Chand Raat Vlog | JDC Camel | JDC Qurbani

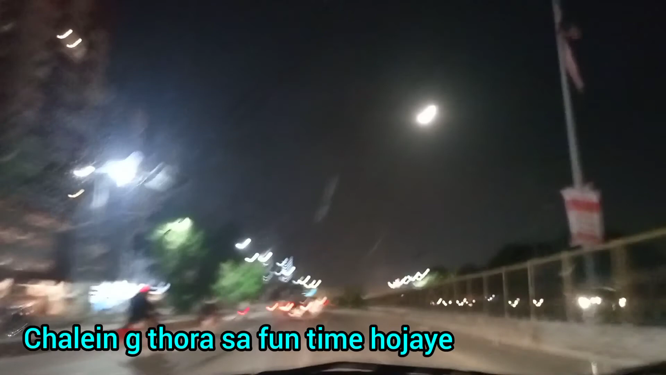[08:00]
अच्छा जी तो अब हम निकले हैं सारे कजन्स
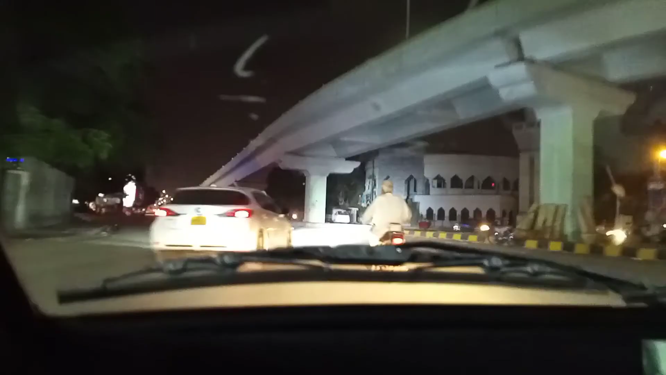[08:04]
कुर्वानी के जानवर देखने के लिए और और अल्मस्ट टाइम हो रहा है रात का एक बज़ रहा है और अब
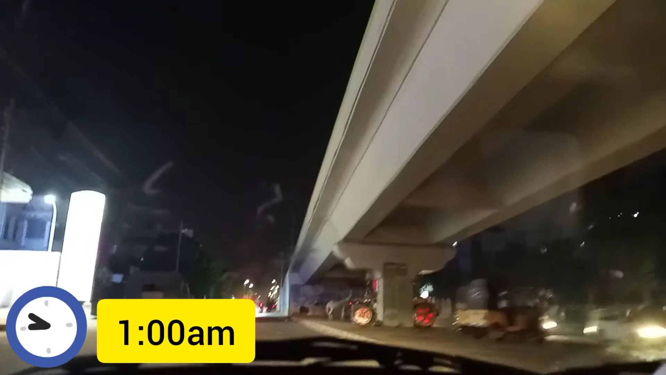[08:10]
हम निकले हैं यहां से और कुछ पता नहीं है कि कहां पर जाएंगे लेट सी कि कहां जाएंगे
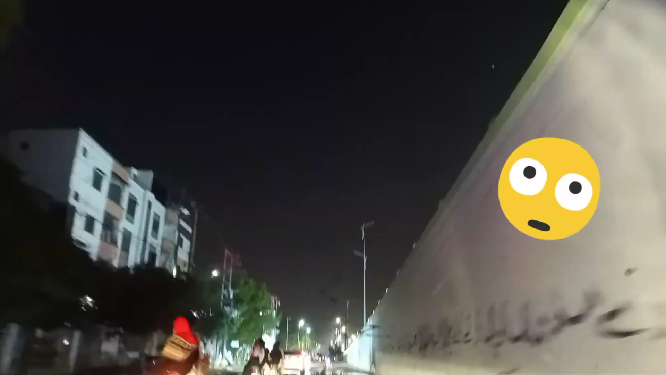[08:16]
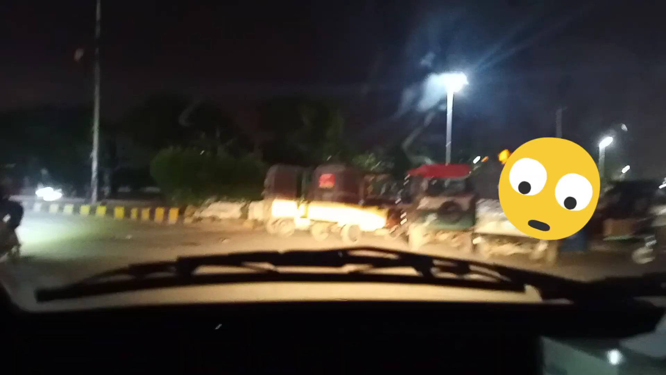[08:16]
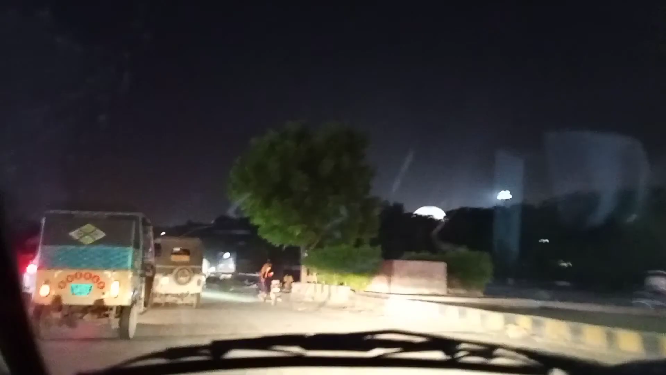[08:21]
जी तो एक जगह पे हम पहुंचे हैं तो वो नोगों ने डूर क्लोज कर दिया था
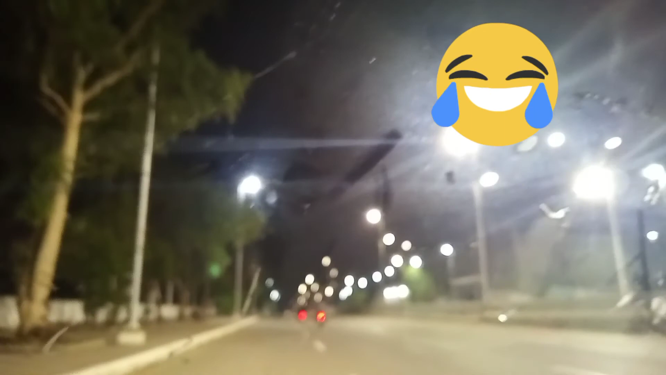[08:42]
तो यहां से हम जा रहे हैं लैक्ताबाद